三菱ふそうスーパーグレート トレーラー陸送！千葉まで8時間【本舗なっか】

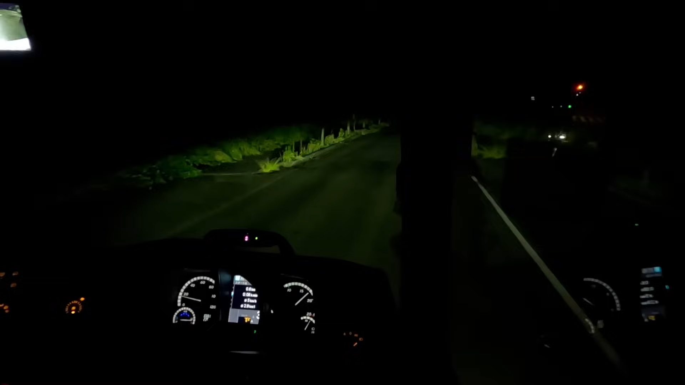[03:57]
トランスポート三重支店出発しました。もうねちょっと夜やからもう全然わかんないんですけど、とりあえずちょっと出発したシーン撮りたかったんで、カメラ回してます。さあ、ほんだら、向かいにねチャンケさん走ってるんですけど、このまま亀山から乗っかっていきたいと思います。よし、もうカーブとか
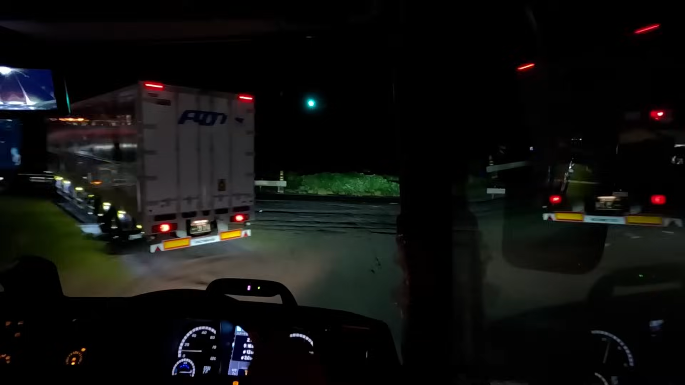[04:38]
なるほど、もう前までいっぱい出してあれぐらい出して曲がる。
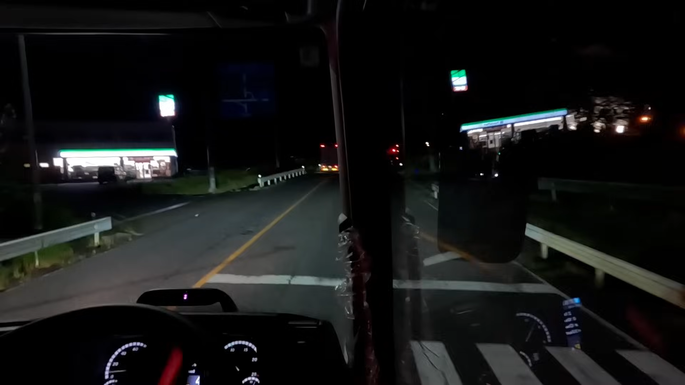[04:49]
なんか大げさなぐらい出して曲がったけど、ドアのガードレールから1メーターぐらい空いてるかなっていうぐらいでしたね。
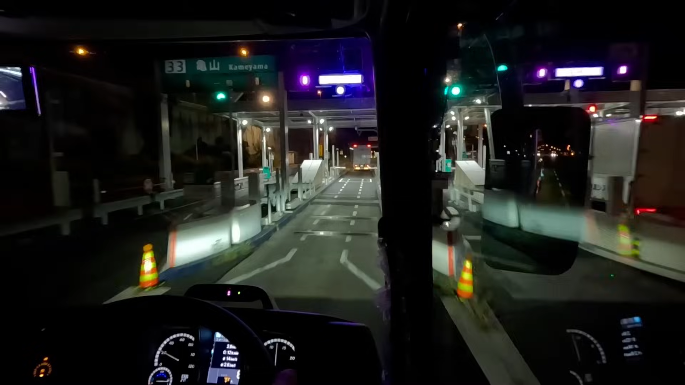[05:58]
あ、ここの ETC のレーンは広いですね。はい、最後可能。